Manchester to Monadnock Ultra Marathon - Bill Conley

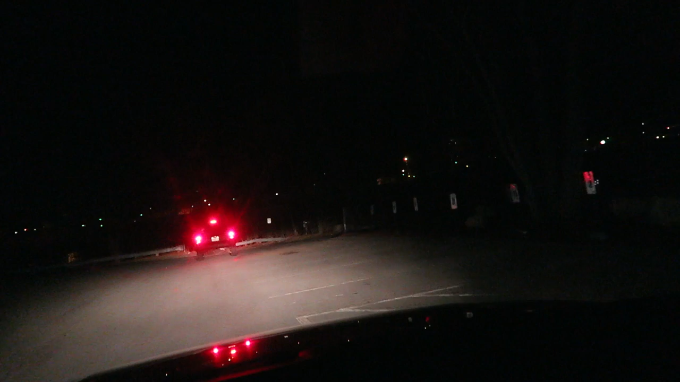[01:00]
All right, we got Bill arriving just in time for his run. Just in the nick of freaking time. I love it.